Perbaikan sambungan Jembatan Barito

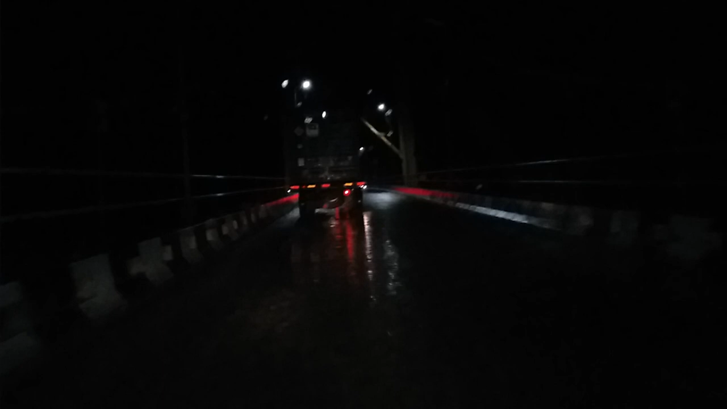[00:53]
Suasana dari di atas jembatan Barito,
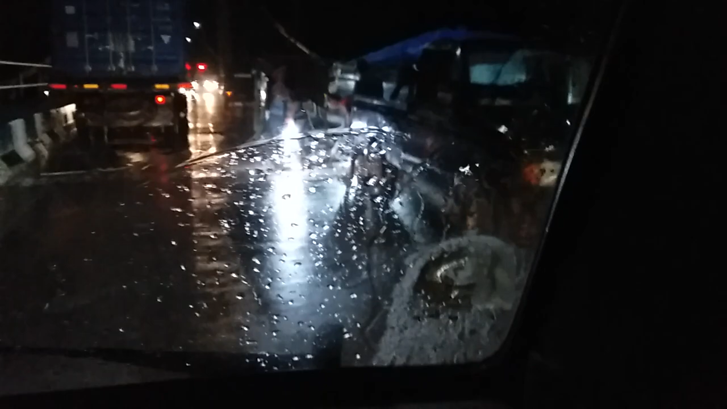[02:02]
pembongkaran sambungan. Jadi mobil dihentikan dulu. Ini kita lihat antrian.
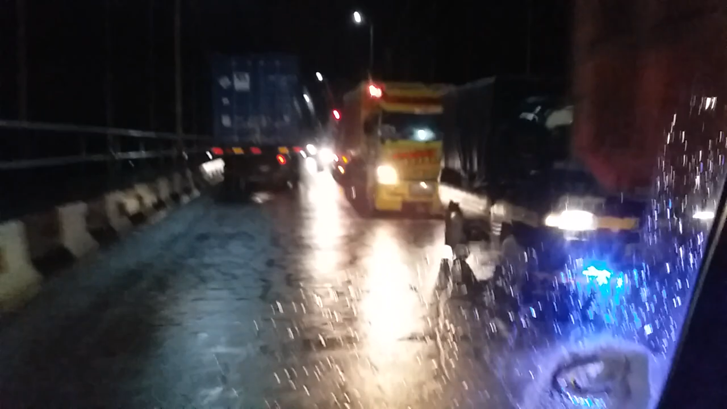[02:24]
Di atas jembatan Barito. Perlu diketahui panjang jembatan ini bisa mencapai 1 km.